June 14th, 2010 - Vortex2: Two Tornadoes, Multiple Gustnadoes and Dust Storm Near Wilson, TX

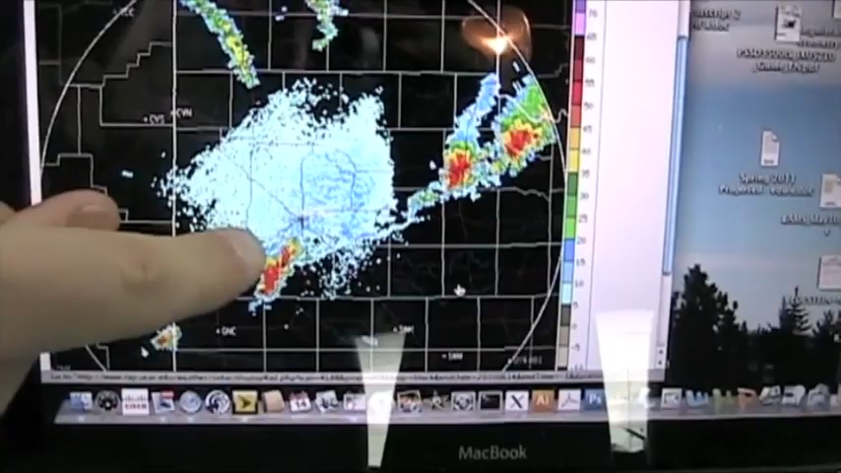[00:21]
We are down to the southwest cell just south of Lubbock
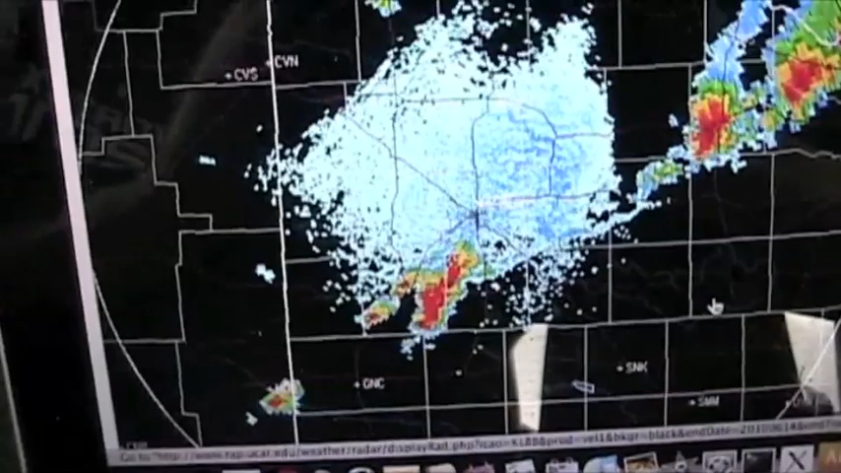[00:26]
and hoping to get lucky. There's some concavity in this northern cell and maybe the southern cell as well.
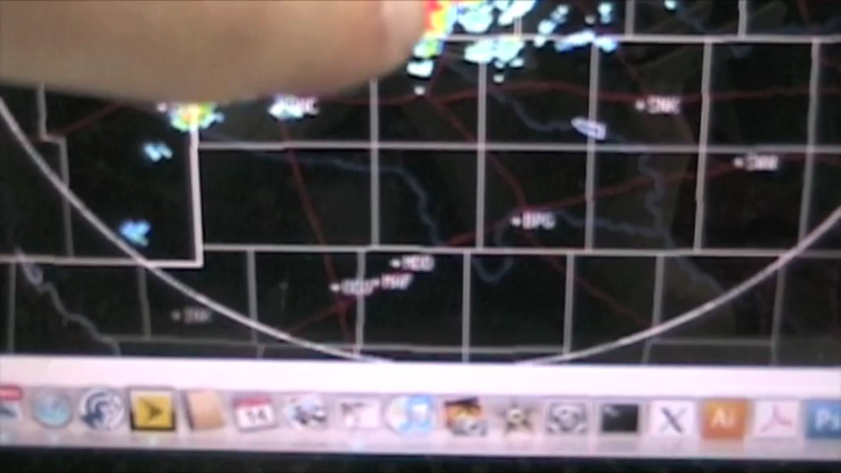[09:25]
All came out of, I believe it was this storm right here and a whole bunch of outflow out ahead of it now.
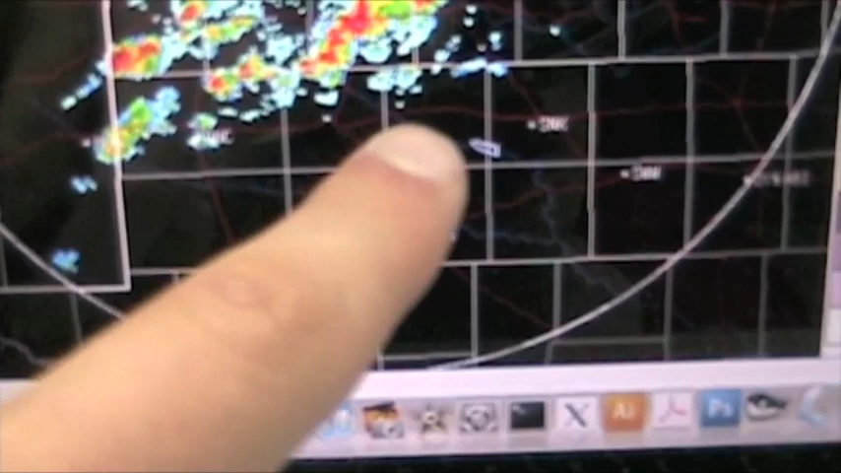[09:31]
And we are going to move back west in hopes that the outflow won't, it's probably kicking these storms off.